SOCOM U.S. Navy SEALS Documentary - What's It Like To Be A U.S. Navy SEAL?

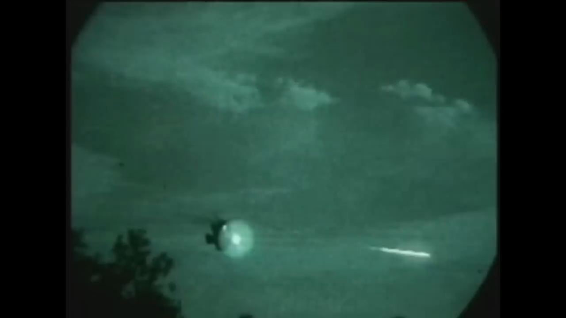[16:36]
One of these is the $40 million pave-low helicopter. It can fly in the dark as fast as 150 miles per hour just 100 feet off the ground.